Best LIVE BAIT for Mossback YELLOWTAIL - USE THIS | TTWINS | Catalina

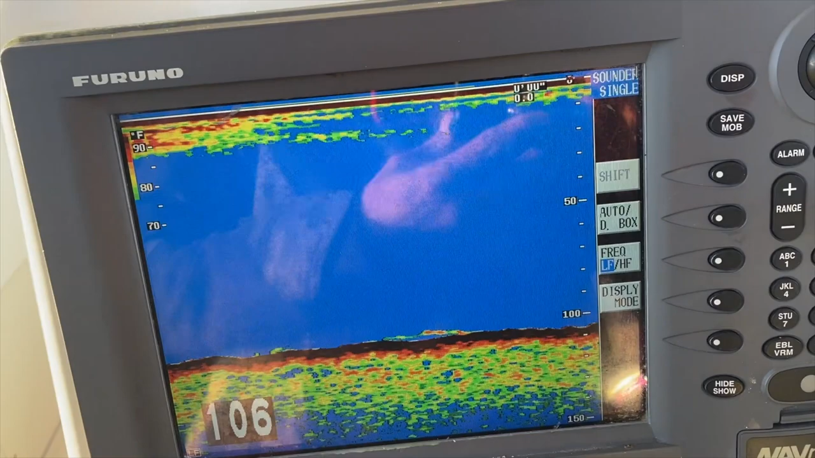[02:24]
We finally see some marks, and Captain Hunter tells us to drop anchor and set up.